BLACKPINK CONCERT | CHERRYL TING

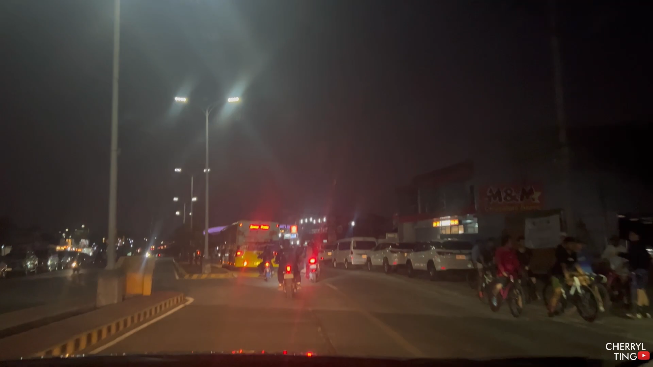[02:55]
Baka mamaya, imbis malabit na tayo, mas-randed pa tayo. Wait for me, I'm coming home, my bebe. Traffic.
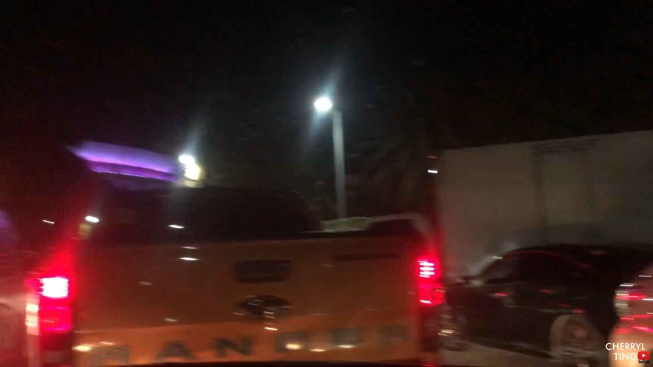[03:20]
Ayan o, siksikan guys. So, yung ibang, kung saan-sa nalang nagpark, nagkatakbuhan na nga din yung ibang. Kasi nga, 15 minutes na lang.